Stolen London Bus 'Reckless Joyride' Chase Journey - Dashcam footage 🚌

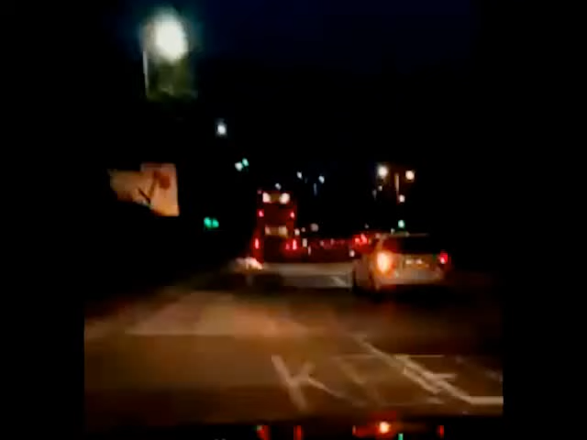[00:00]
man who gets hit by stuff. Oh, mate, he's drunk, mate. He's got to be drunk. I'm getting hit by stuff. Mate, he's legging this. What the fuck? Yeah, go left, go left, go left. Follow it round or what's up? What's up? Oh, mate, he's drunk. Look how fast he's going. Wait. Fucking hell, I don't know what's coming out of the town. Where's he going? Follow him, go left here. Oh, it's falling off. Mate, he's going that all the way left, look. Wait, mate.
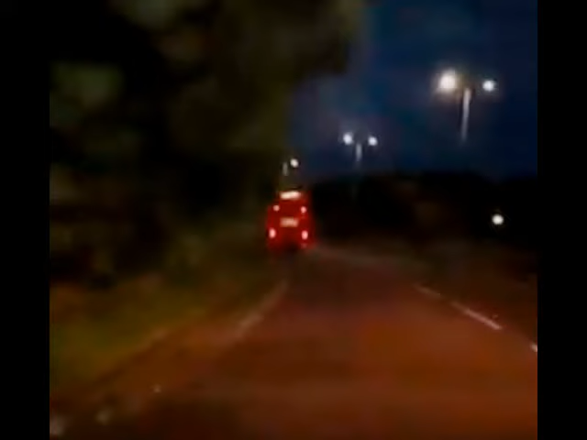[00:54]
I don't know where my phone is. What road is this? I don't know. We'll get Rose on in a minute. It's off Radley Road. He's 100% drunk, mate. Or he's stolen it. I can't believe this is happening. It's absolutely ridiculous. Service. I'm following a bus at the moment. Do you need fire, police or ambulance? Police, please. Police, thank you. This is Detective Mobile 074291 1 9 1 6 6 7.